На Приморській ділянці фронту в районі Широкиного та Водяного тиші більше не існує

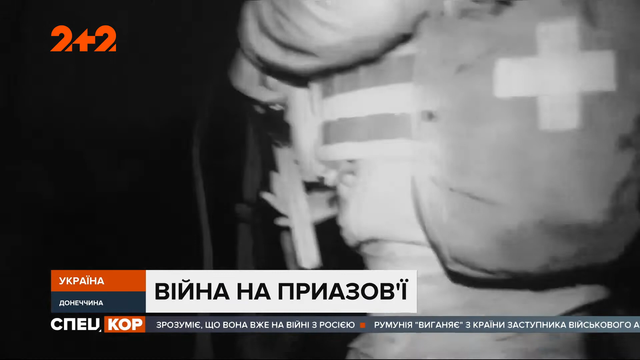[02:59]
Ті світлі уруїни. Це отакими маленькими гатили.
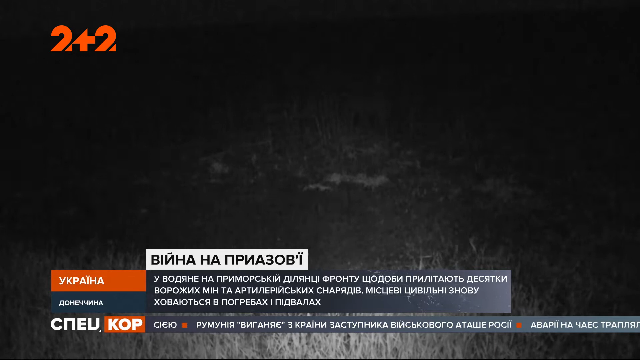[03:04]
Там був будинок. Ще вчора. Ще вчора. До обстрілу. Була хатинка, а вже не хатинка. Нині на ранок.